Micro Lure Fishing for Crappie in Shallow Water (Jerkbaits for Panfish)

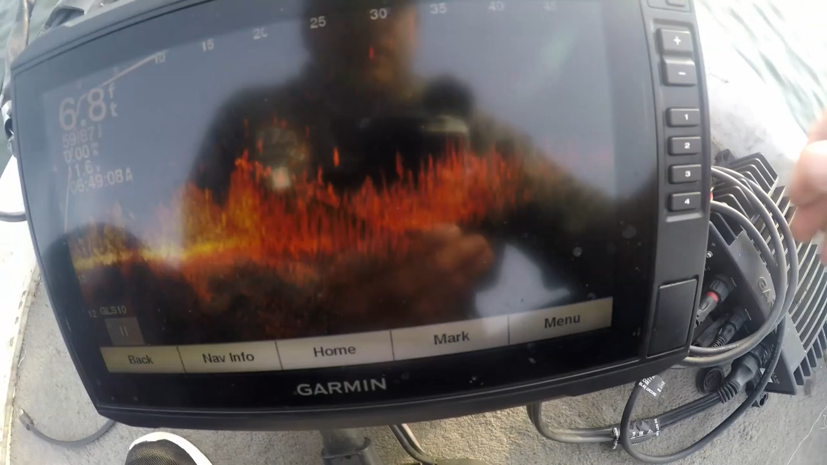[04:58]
On screen: depth 6.8 ft
there's a mega school stacked up about 6 feet.
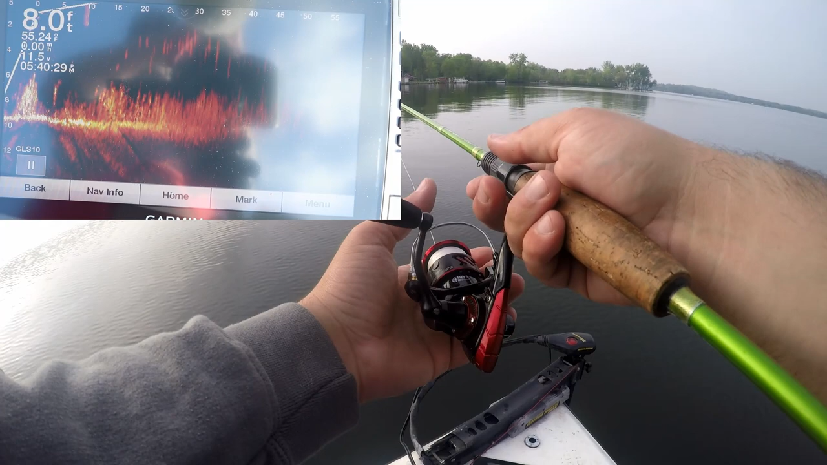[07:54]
On screen: depth 8.0 ft
there's one that's a crappie that's a good crappie